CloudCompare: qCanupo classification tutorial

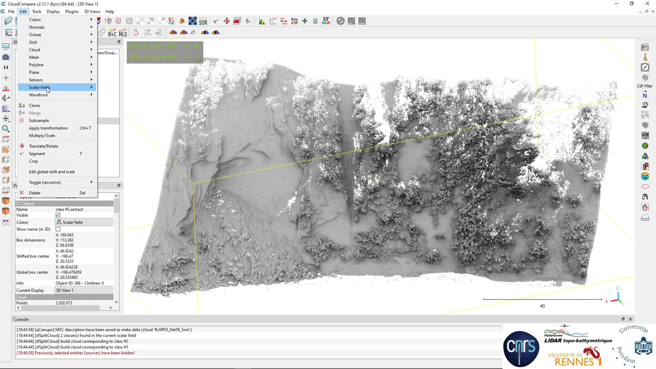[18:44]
To get a very nice visualization, we are going to mix the scalar value with
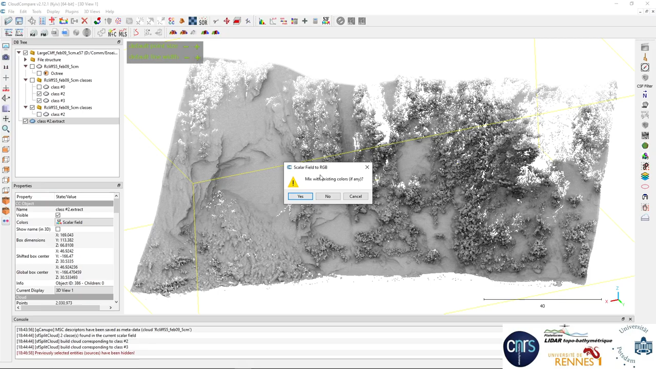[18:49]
the RGB value here, and we get a mix of the vegetation and the cliff. That's it.